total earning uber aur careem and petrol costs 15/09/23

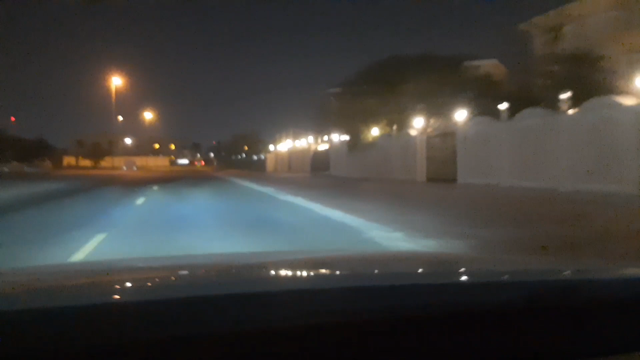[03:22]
ویکنڈ ہے تو مل رہا ہے کوئی نہ کوئی بس جو ملتا ہے اس کو پک کر کے ڈراب کیے جا رہے ہیں یہ ویلاز ایریہ ہے اس میں کوئی بیلڈنگ بیرہ نہیں ہے سارا جو ہے
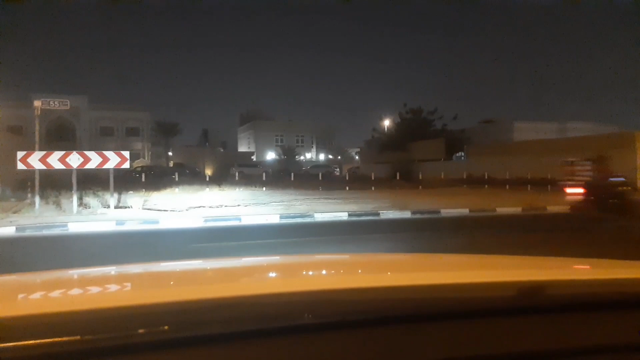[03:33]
رہائشی ریزیڈنس ایریہ اور زیادہ تر یہاں پر جو ہے یہ لوکل لوکلز رہتے ہیں آرابک کافی تعداد میں تقریباً بیس پچیس پرسنٹ پرسنٹ کہہ سکتے ہیں کہ رہتے ہیں دوسرے بھی باہر کے چینیز اور یورپین اور یہ سارے مکس باقی سیونٹی تو سیونٹی فائی پرسنٹ اور والکی
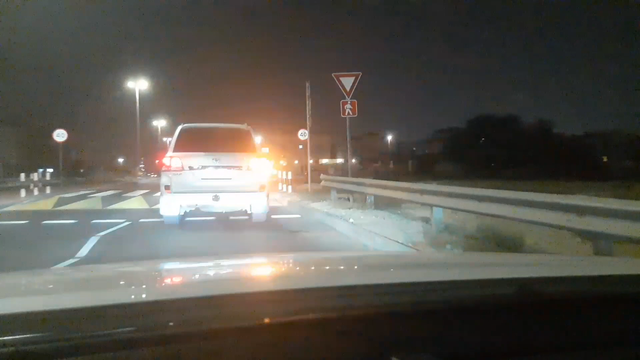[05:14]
چلیں جی میں آگیا ہوں کسٹمر کے پاس پہنچ رہا ہوں اس کو میں پک کر لوں پھر انشاء اللہ بتاتے ہیں آپ کو